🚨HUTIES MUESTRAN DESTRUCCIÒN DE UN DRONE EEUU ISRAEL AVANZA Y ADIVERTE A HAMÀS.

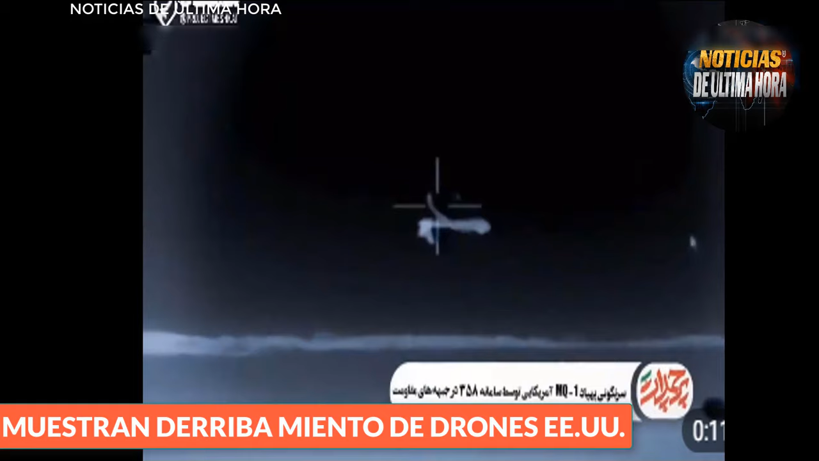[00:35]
lo que justifica plenamente las acciones de los miembros del movimiento Ansaraya. El MQ-1C Gray Yagle es un UAV de reconocimiento y ataque utilizado por el ejército de los Estados Unidos.